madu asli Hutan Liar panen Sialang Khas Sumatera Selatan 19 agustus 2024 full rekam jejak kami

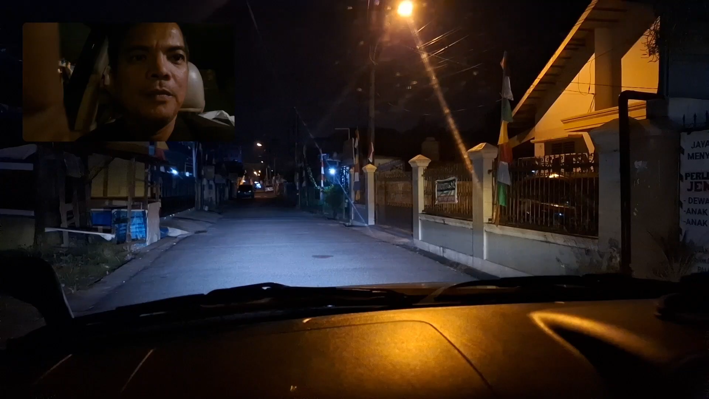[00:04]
Bismillahirrahmanirrahim. Nah ini jam sekitar jam 4-an kita mulai melakukan perjalanan ya. Nah ini